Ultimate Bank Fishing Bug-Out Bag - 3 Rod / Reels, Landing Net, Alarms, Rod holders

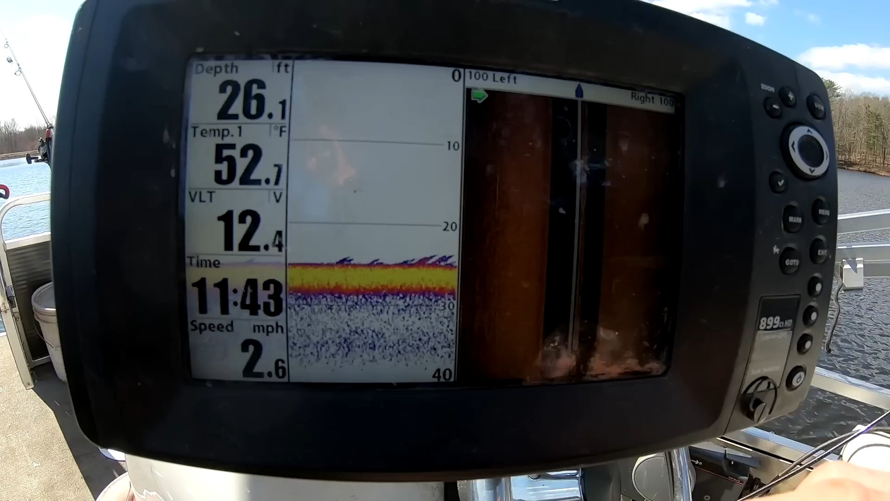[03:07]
On screen: depth 26.1 ft, water 52.7°F, speed 2.6 mph
I'm just going to mark it right there.
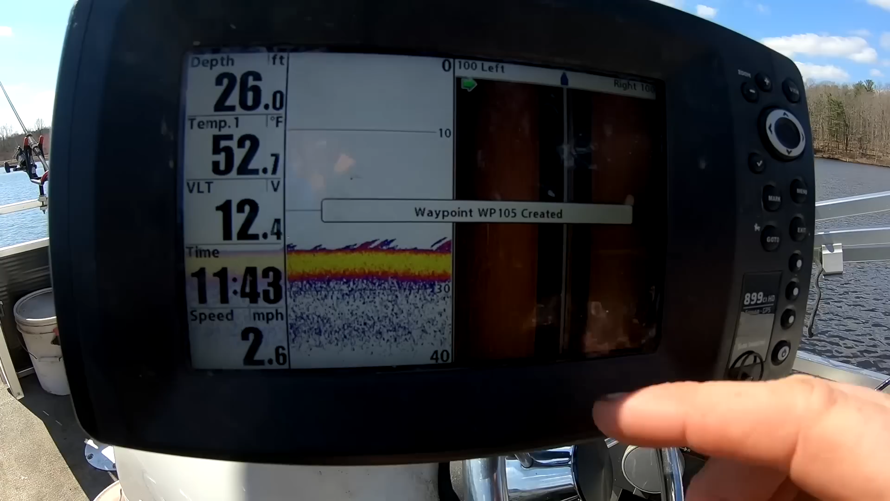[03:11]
On screen: depth 26.0 ft, water 52.7°F, speed 2.6 mph
Look at all those signals right there. That's something.
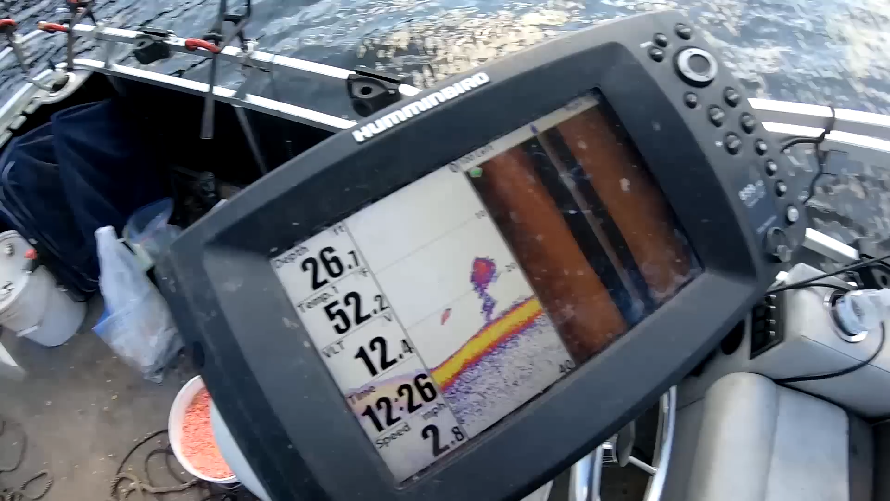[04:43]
On screen: speed 2.8 mph
Look at that. There's a that's something.